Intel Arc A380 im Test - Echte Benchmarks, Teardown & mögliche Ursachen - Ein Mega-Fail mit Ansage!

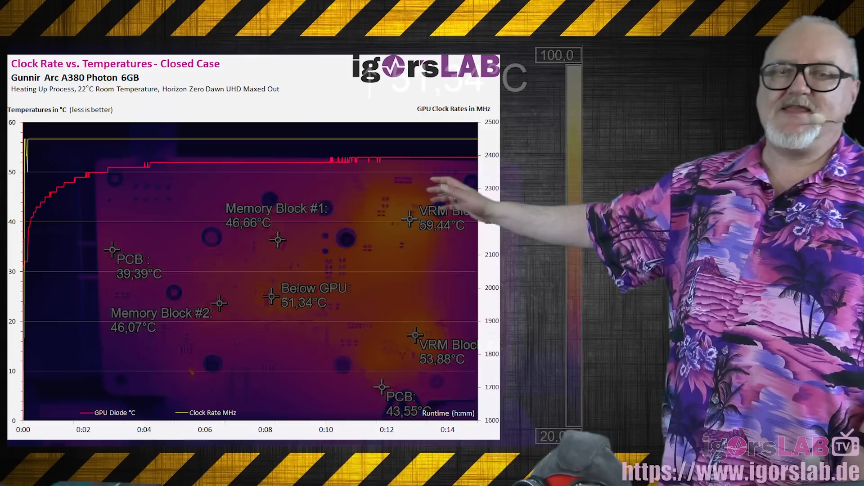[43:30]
Deswegen habe ich ja die Backplate abgemacht. Die kann ich nur dann abmachen, wenn ich auf der Frontseite, die vom Kühler verdeckt ist, die ganzen Schrauben runterbaue. Deswegen musste ich sie ja zerlegen. Man nimmt die alten Wärmeleitpads und die passt ja auch nicht wieder, sondern macht es neu. Das war richtig. Wir sehen hier unten den Spannungsband-Lobblock für den RAM mit 54 Grad. Das Problem ist, auf der Vorderseite können wir da nochmal ungefähr 20 Grad draufrechnen zum Surface, also oben auf die Oberfläche, die ja ungekühlt ist von diesen MOSFETs. Und dasselbe haben wir oben nochmal beim Block 1.